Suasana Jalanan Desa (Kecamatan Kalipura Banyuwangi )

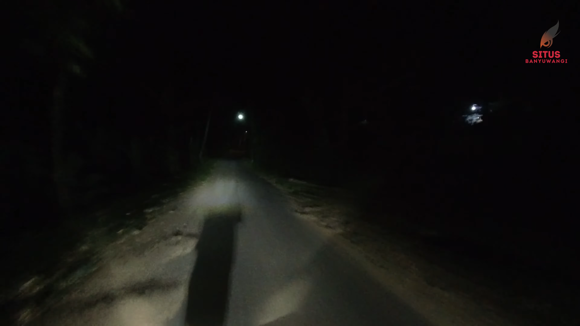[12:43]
Kita menuju Ubrut teman-teman Tapi teman-teman bisa lihat Disini masih banyak penerangan ya teman-teman Di sebelah kiri juga ada desa Di atas juga masih ada lampu-lampu Bengger jalan yang menerangi
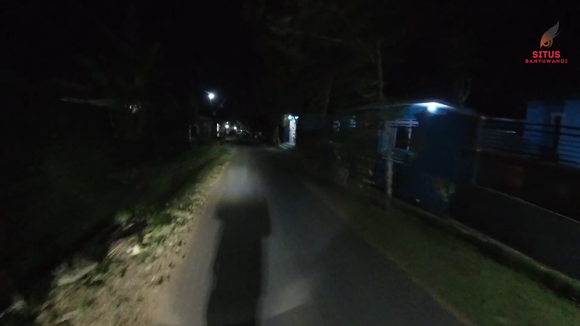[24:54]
Sebelah kanan Ada rumah Ini memasuki perkampungan Teman-teman Ada toko Sebelah kanan
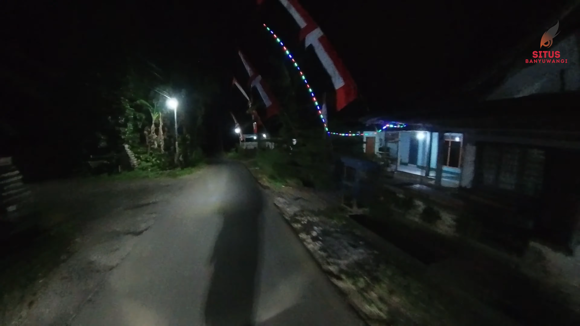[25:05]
Ini perkampungan apa Kita juga kurang tahu Teman-teman Mungkin teman-teman
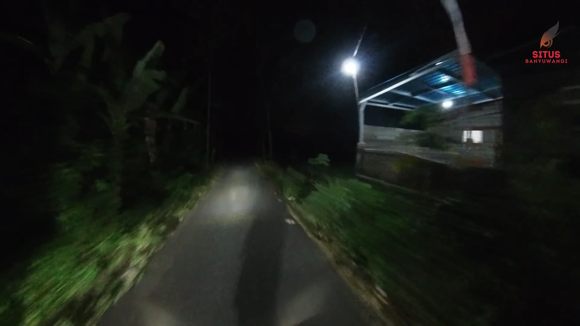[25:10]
Subscriber Atau yang melihat ini Tahu Bisa kasih informasi Ini memasuki hutan Teman-teman Ya memasuki perkebunan Ya Nggak ada penerangan sama sekali Teman-teman Jadi teman-teman Kalau Lampunya mati Misalkan Motornya Kekendaraannya Teman-teman harus berhati-hati Jalannya juga Nggak terlalu bagus Ini geron jalan Teman-teman Ada geron jalan Ada jalan yang berlubang
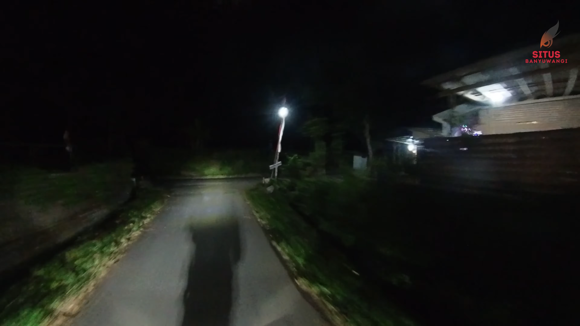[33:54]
Oke Oke kita Ini ke Kiri Tadi Kita Dari Atas Sekarang Kita Akan Turun Kebawah Tidak Terlalu Jauh Teman-teman Sebenarnya Ini Disini Juga Tidak ada Lampu Teman-teman Bisa Lihat Lampunya Dari Kita Saja Dari Motor Teman-teman Mungkin Perlu Dikasih Lampu Juga Disini
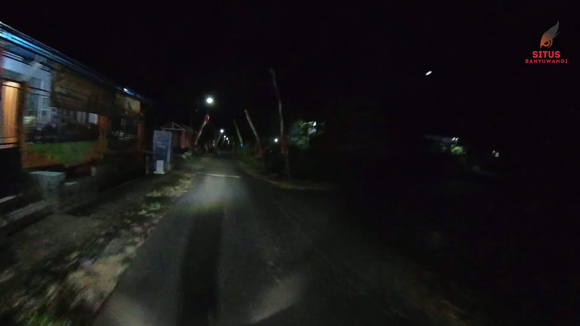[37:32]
Nah Sudah Sudah Sudah Mulai Sepi Memang
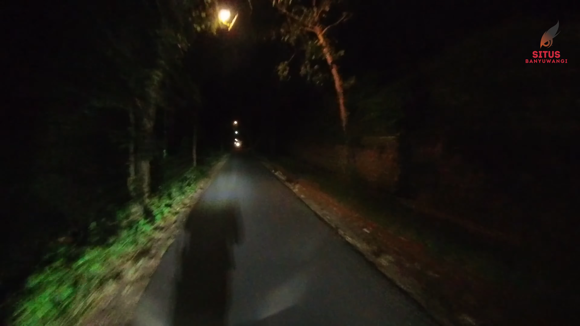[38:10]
Ini Memasuki Area Gelap Lagi Teman-teman Namun Masih Ada Penerangan Lampu Di Atas Jadi Disini Lumayan Jalannya Lumayan Bagus Ada Penerangan Lampu Jadi Enak Teman-teman Kalau Melewati Sini Masih Enak Masih Terang Kita Ada Perkampungan Lagi
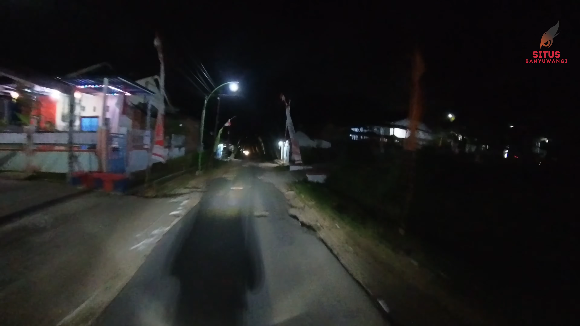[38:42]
Nah Memasuki Perkampungan Lagi Teman-teman Nah Mulai Gelap Lagi Jalannya Cukup Jauh Perjalanan Kita Dari Berangkat Sampai Sekarang Teman-teman Sebenarnya Cukup Asik